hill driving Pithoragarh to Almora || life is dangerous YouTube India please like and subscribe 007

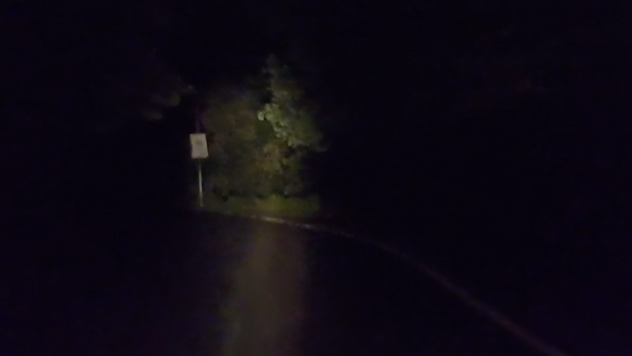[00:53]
We have reached the mountain road. Night driving by Tola Gertz Olmola